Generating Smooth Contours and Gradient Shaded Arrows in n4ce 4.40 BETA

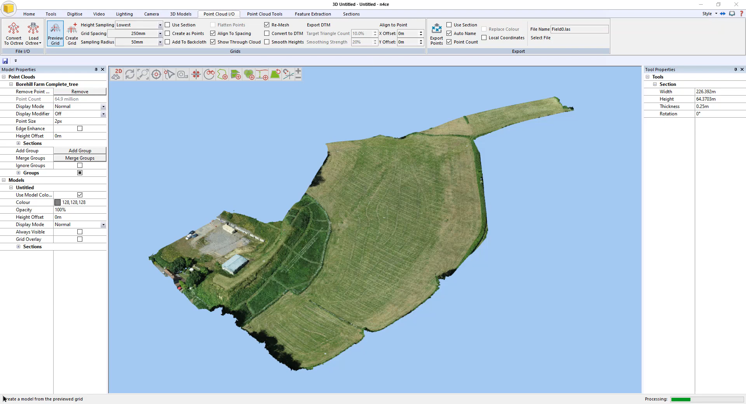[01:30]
see the contours change more accurately so anyway just untick that for the moment and I'm going to hit preview grid okay now that that's done I have my surface okay
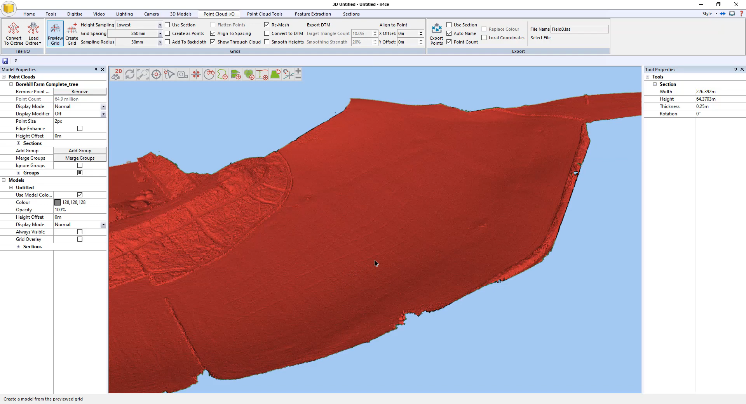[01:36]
as you can see it's a little bit lumpy and bumpy in places but that's because we haven't smoothed it yet
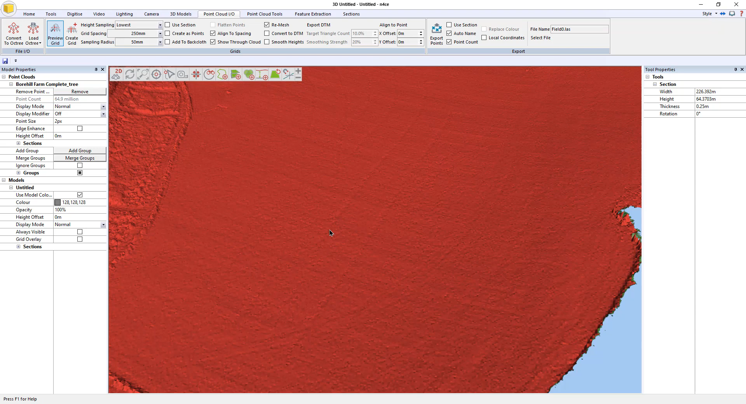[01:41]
so I'm just going to say create and we will just say um we'll just close down 250 millimeter grid
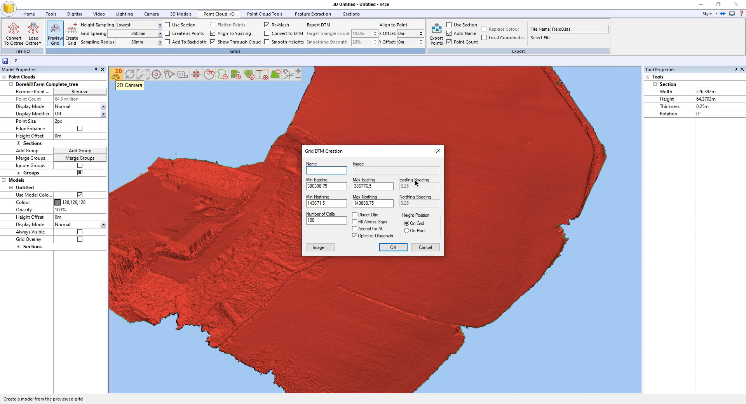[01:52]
and press okay so now we have our lidar grid or